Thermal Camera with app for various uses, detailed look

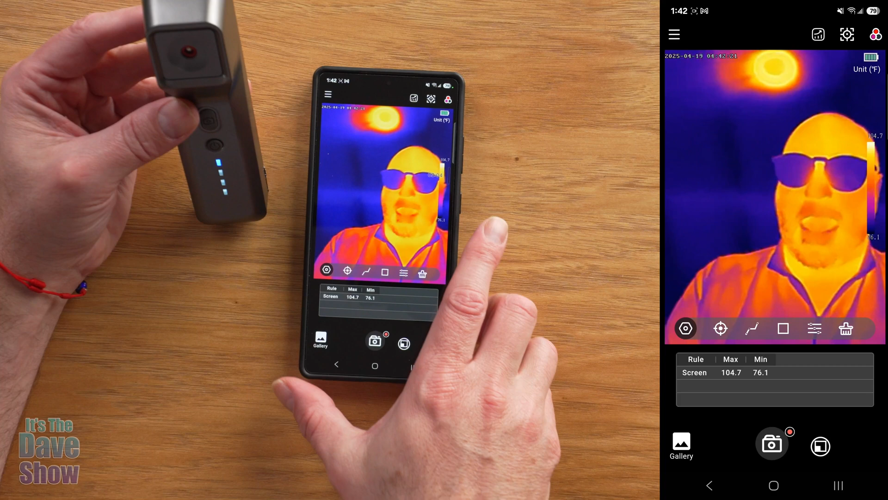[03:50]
they're not they're uh reading glasses as you can see here on the on the camera camera um but um this is totally cool so there's a lot of stuff going on on this app here um just going from the top you have like a little menu system here that gives
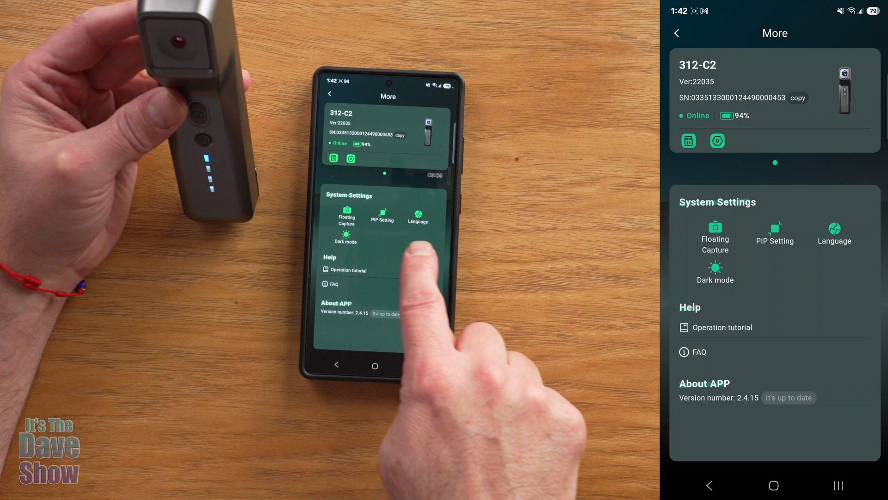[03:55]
you lots of information we press this one it gives you kind of a calendar trend you can
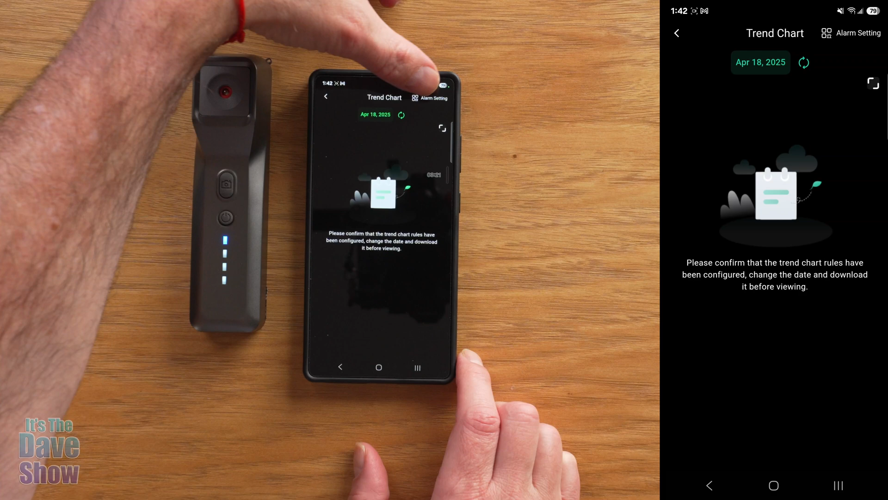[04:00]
do an alarm setting so if it reaches something reaches a certain temperature you can have an alarm you can also use like a security device if if a body walks into a room it detects the temperature
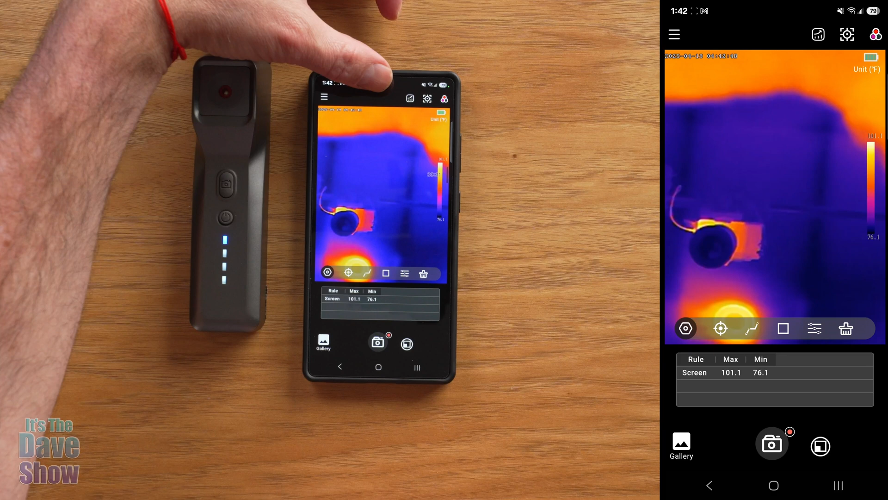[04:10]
and you can have the alarm this button here is your um tracking system so you can screen track high temperatures low temperatures this one over here
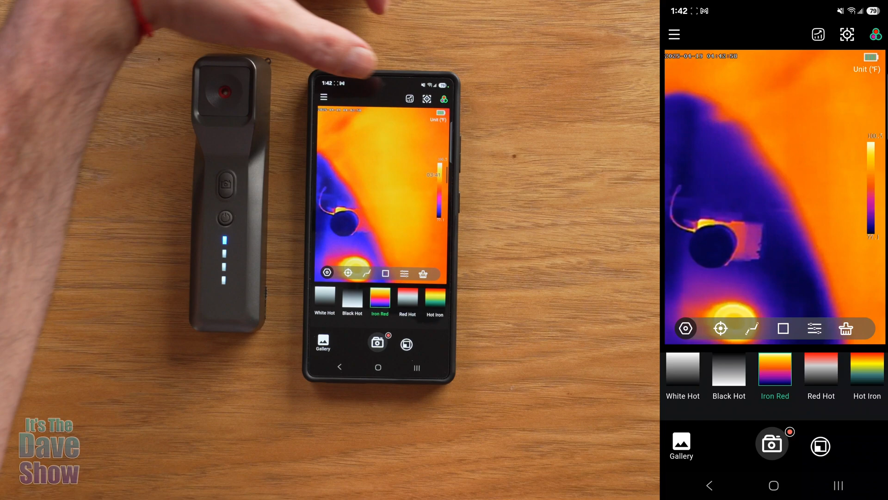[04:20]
this brings up this menu down below here hope you can see that um where you can change it to the different things so um white hot black hot iron red red hot all these different settings so uh depending on how
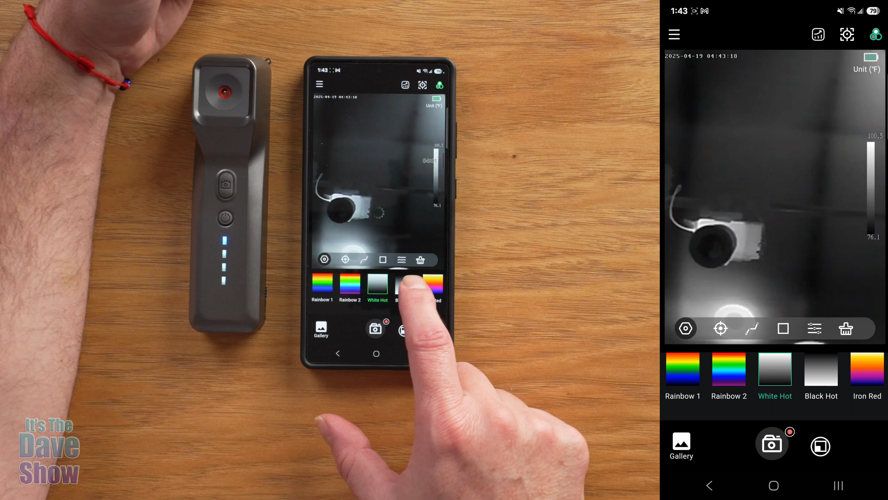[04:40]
you like it or what you're looking for um as far as your temperature guides um that's it there now um up here is your battery so it tells you how how good your battery charge is and this is your temperature gauge so right now the hottest is set up at about 100 and 100 degrees right now and the lowest temperature in the room is 77
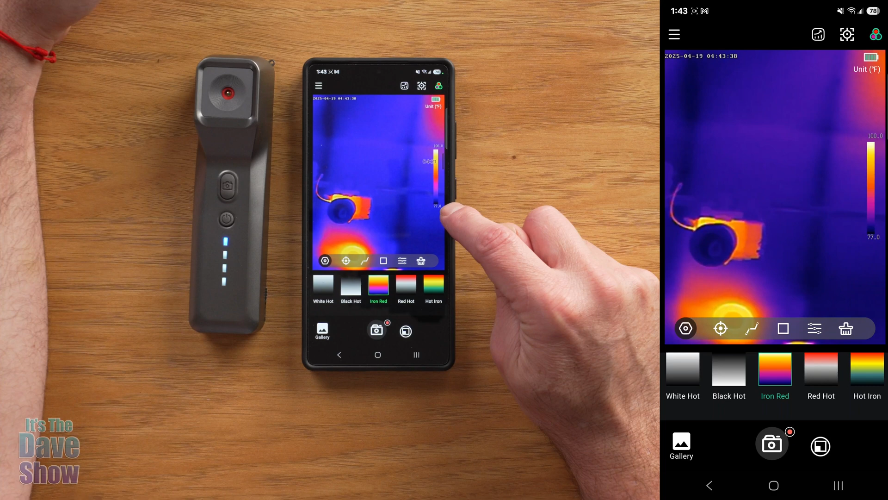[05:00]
so you can see that based on the colors now also down here this little gear here pops up here so if we hit the center button this one here um this gives you a target so if you can you can place different targets in different areas and it's going to measure and record the targets if i hit this little line thing um you can have a you know a target into a line area so if you want to measure something in between things and
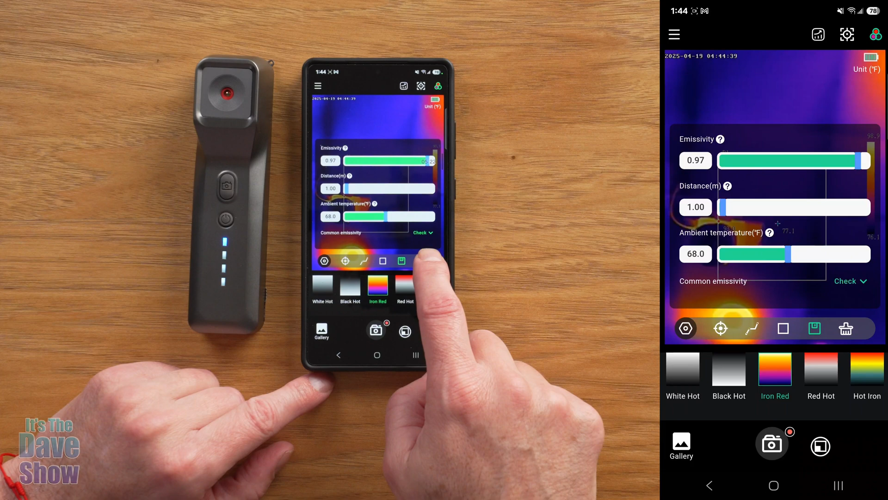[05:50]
there this button is your sensitivity it gives you a difference of sensitivity a distance uh and ambient temperature so you can go and check all of those and then of course this last one was to clear it all out yeah here's a little box that shows your uh your rule uh max and minimum so the max and minimum temperatures right now what you see here is also listed there and you have a little gallery and this gallery gives you uh basically what you took a picture of so uh you can see i have different
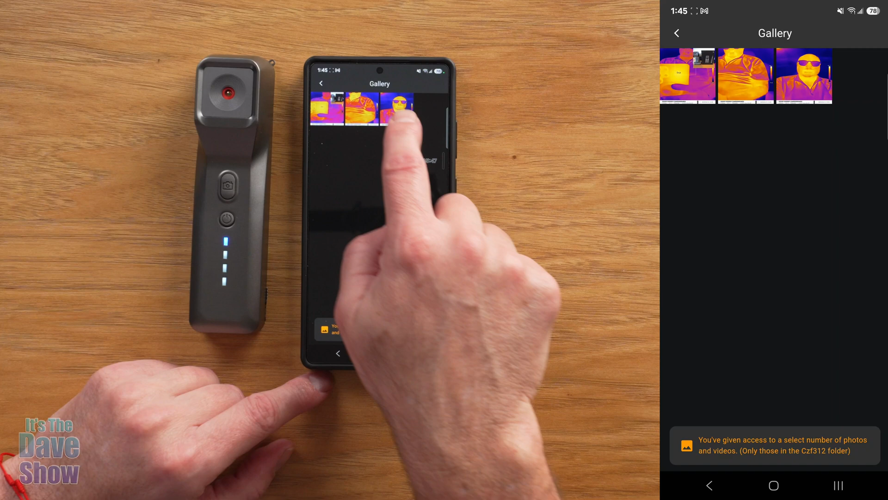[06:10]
uh things already stored in there this is your camera button so you can take a picture
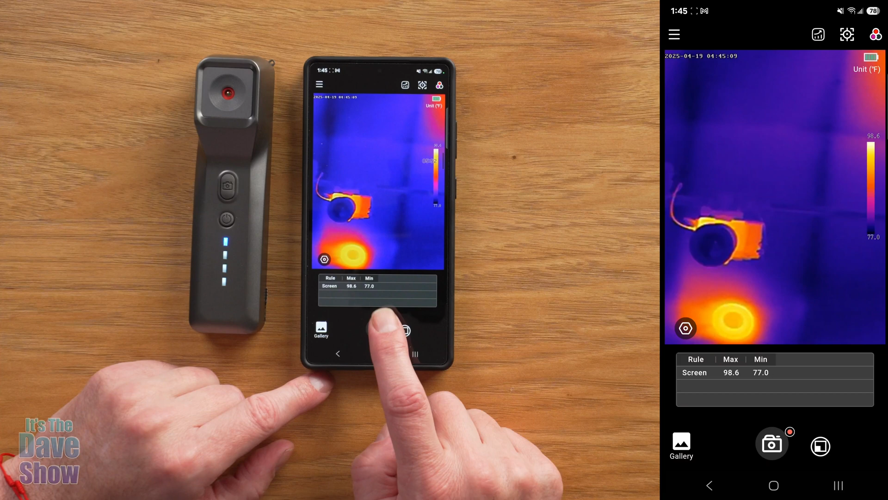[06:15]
On screen: max 98.6°F, min 77.0°F
of it here now through your phone or you can do it through the camera itself here um if you hit the little red
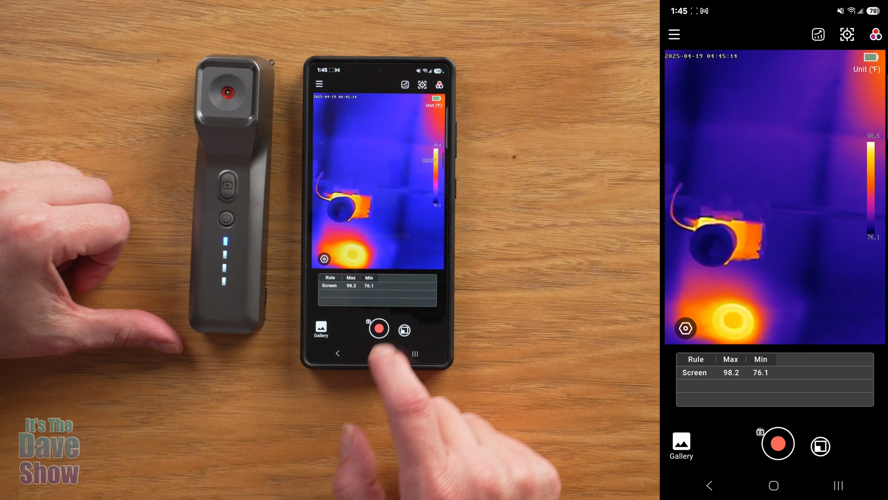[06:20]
On screen: max 98.2°F, min 76.1°F
dot it becomes a video so you can actually record video of what you're seeing and then this button here is a picture in picture so you saw this little black box
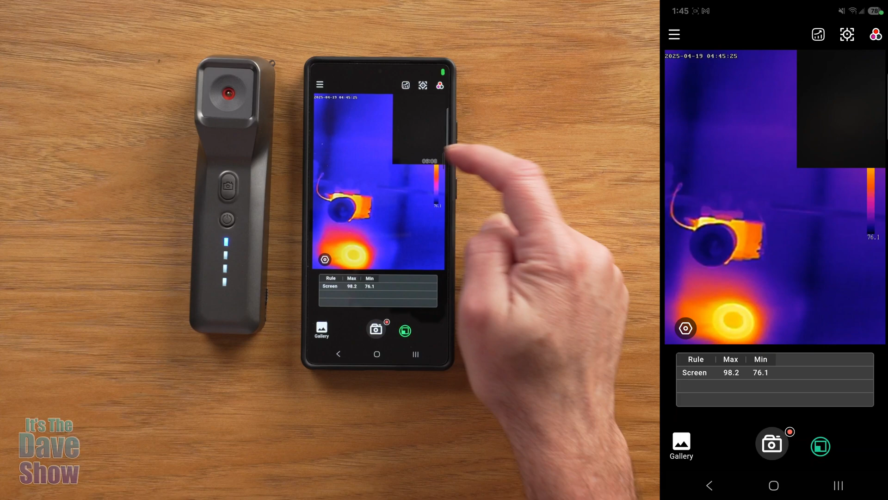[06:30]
in there but there's nothing on it that's because it's picking up from the um the back
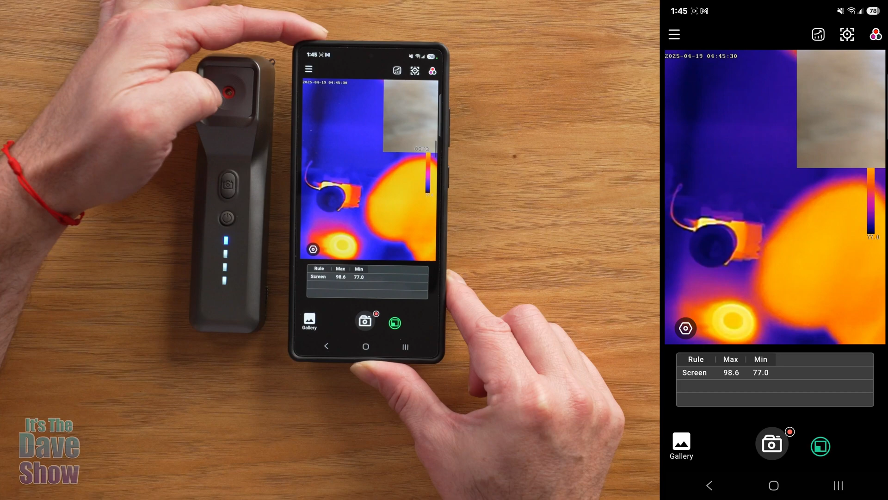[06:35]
camera of my phone so i hope you can see that there um and it'll show
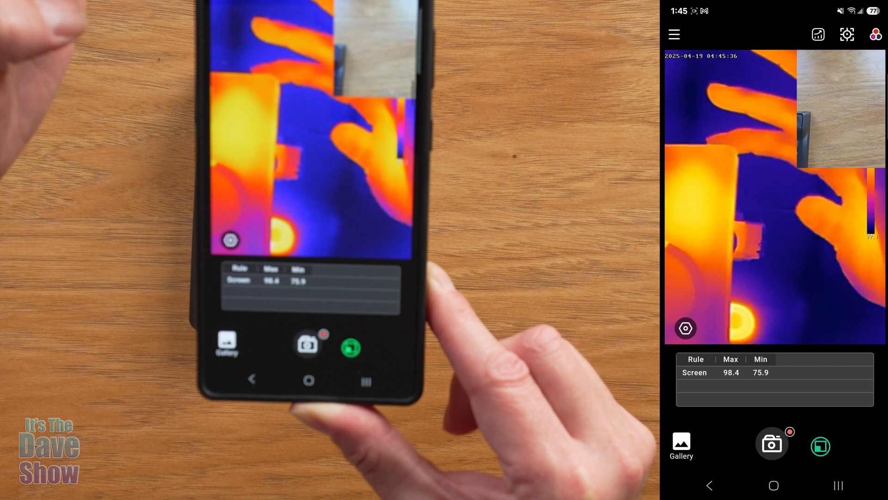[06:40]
up on the on the screen on the side the back camera so now you can um
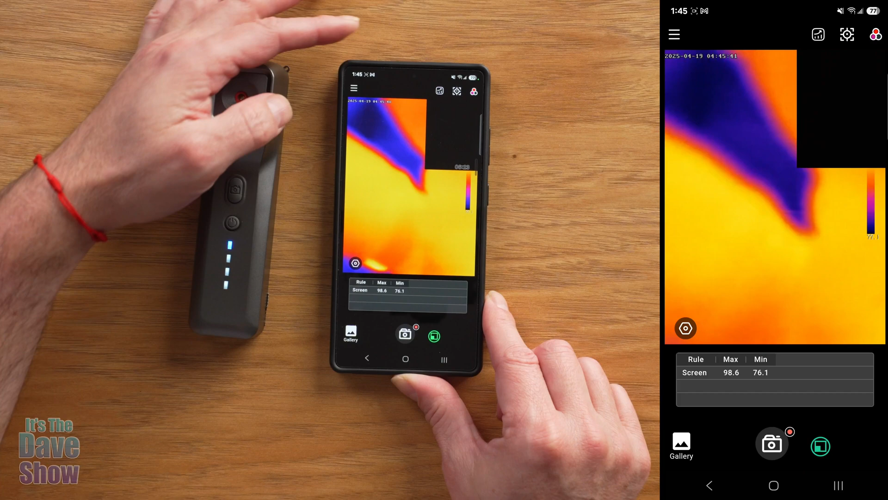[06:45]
have your phone camera see what this camera is
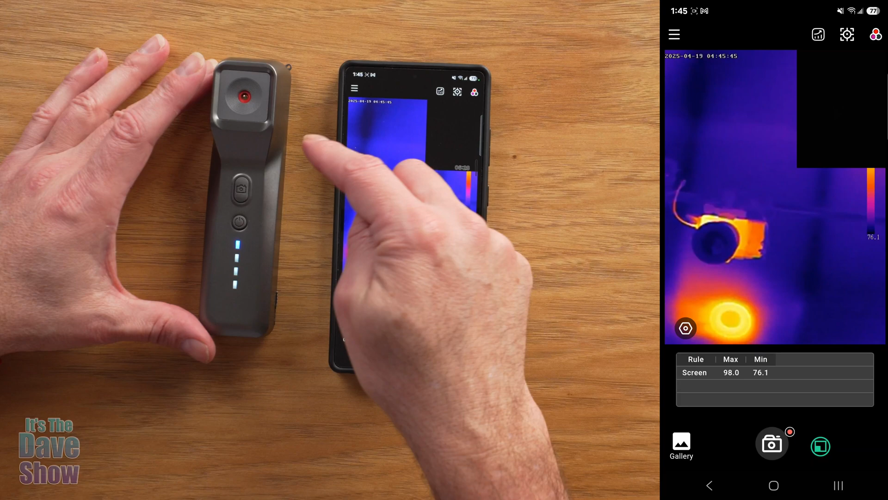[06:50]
seeing if it's all together you can you can do that now i'll give you an idea too so i'm going to turn my phone upside down
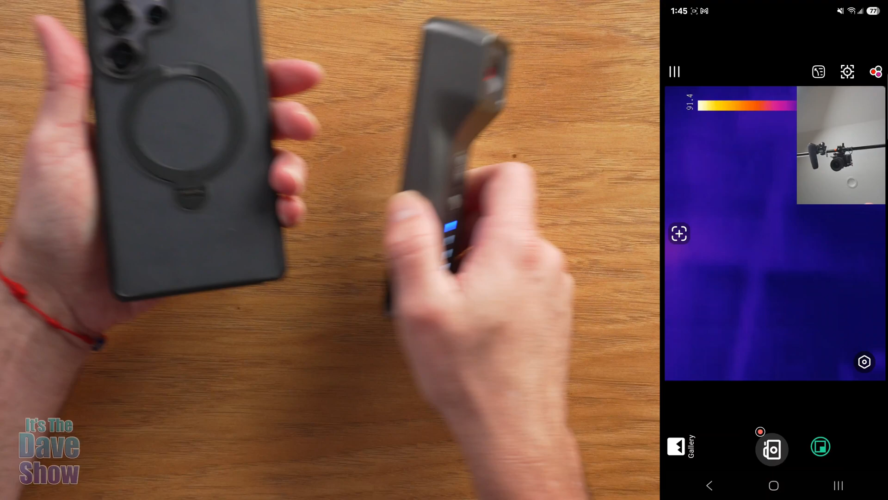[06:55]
i can set this up on here now being it's got a magnet this is kind of a mag ring
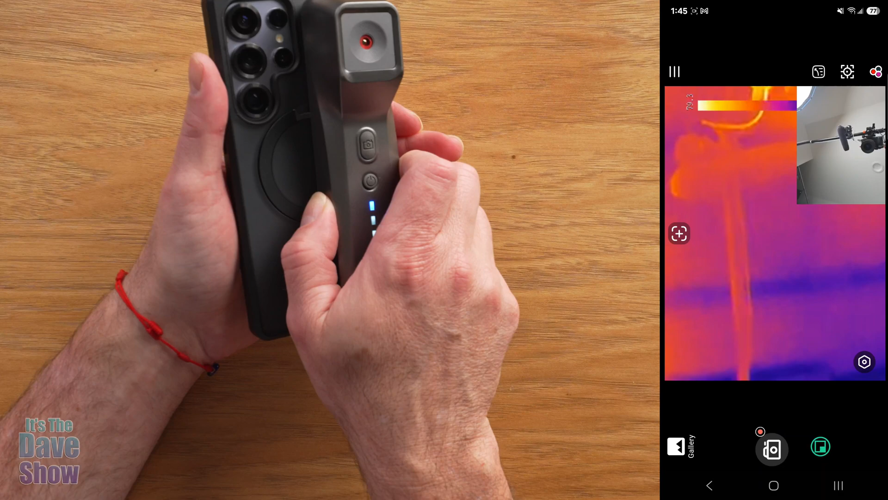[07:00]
thing uh but it's not very strong it kind of it kind of falls off so i wouldn't rely on that part of it but if you wanted to just sit here and hold it and
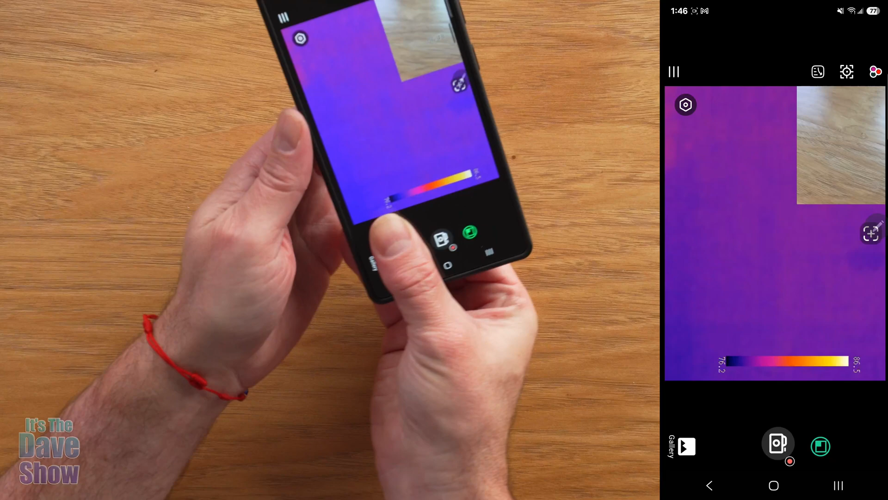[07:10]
do this and i'm gonna you can watch the screen over here on the side but i'm going to go ahead